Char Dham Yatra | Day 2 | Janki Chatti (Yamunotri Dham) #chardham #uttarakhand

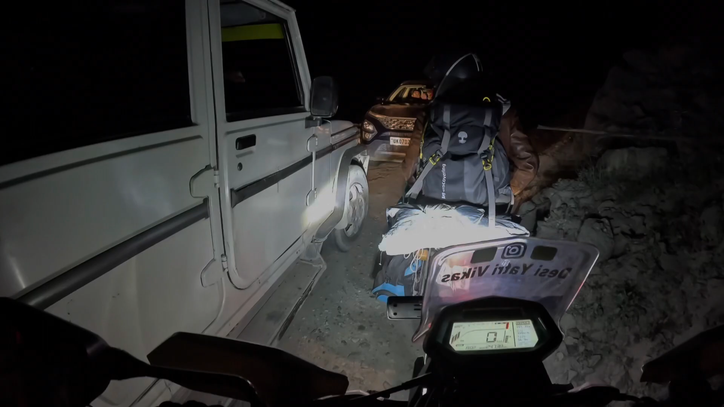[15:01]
यह पीछे कर रहा था ना वह पीछे कर रहा था